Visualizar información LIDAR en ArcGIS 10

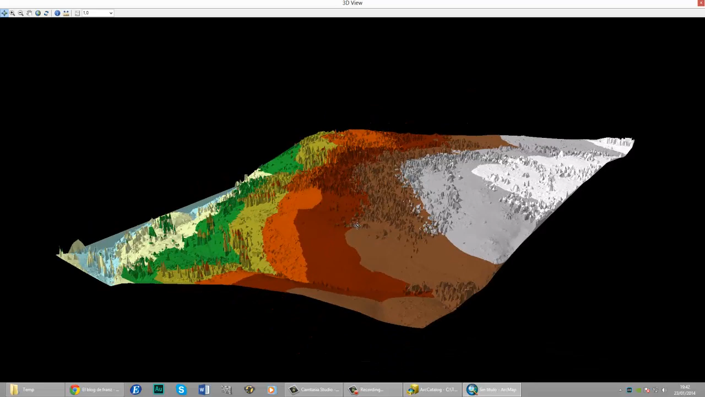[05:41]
Entonces acá claramente podemos ver este, los puntos que forman, en este caso serían los árboles. Tienen la forma ya, pues, este triangular.
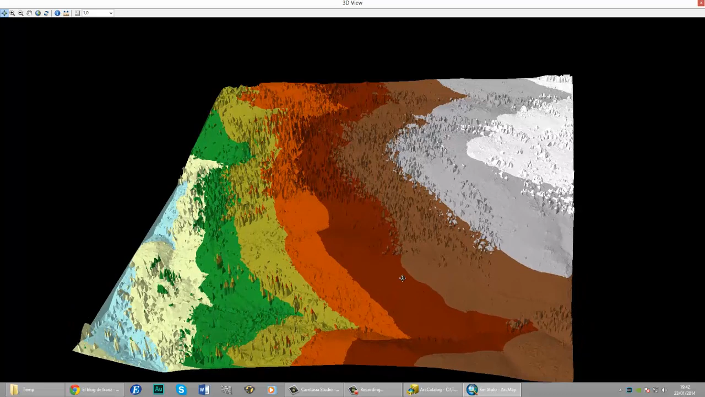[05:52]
También se puede visualizar acá parte del techo de la casa.
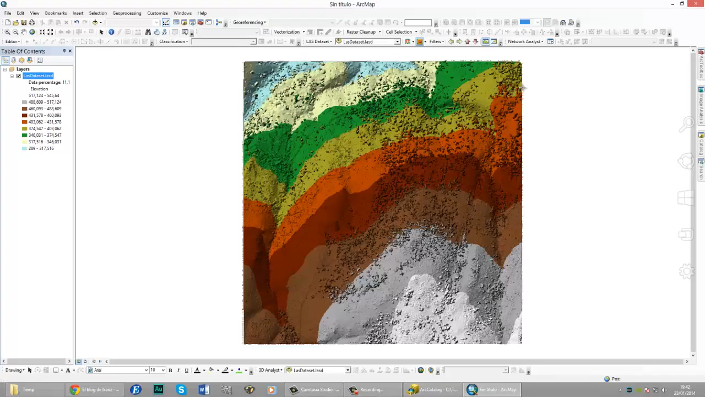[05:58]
Por ejemplo, si yo quiero el modelo de elevación digital, exportarlo. Me voy acá en el ArcToolbox, en 3D Analyst Tools. Conversion. Desde Raster, From Raster. Perdón, desde Last Dataset. Puedo hacer, por ejemplo, Last Dataset. Transformarlo a un Team. Con esta herramienta.
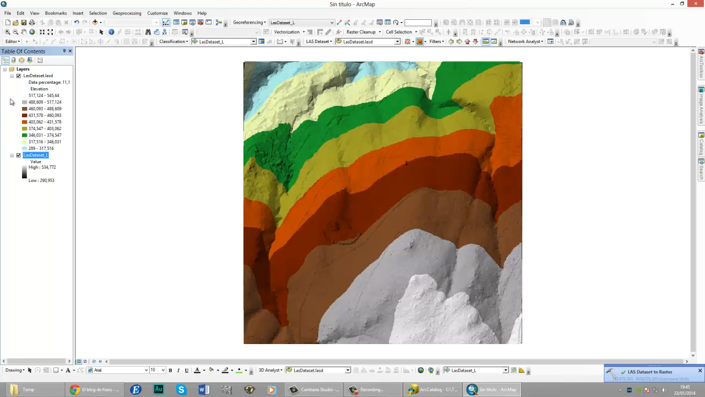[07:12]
Elevación. Dejo valores por efecto. Acepto. Y aquí ya tengo mi archivo Raster de elevación. Un tema. Bien, esto ha sido todo.